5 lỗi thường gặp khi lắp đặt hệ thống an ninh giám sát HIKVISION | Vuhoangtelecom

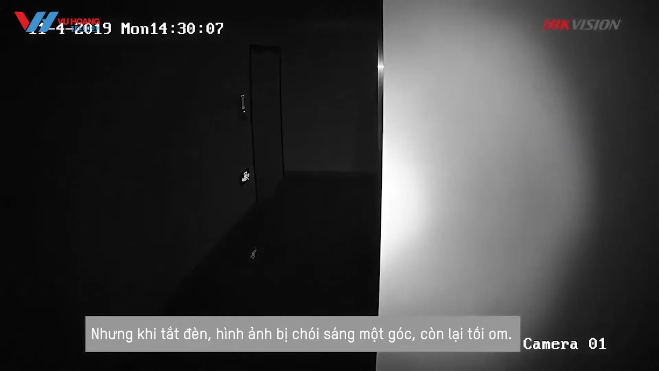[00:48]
overexposed to get it right avoid installing cameras where infrared lights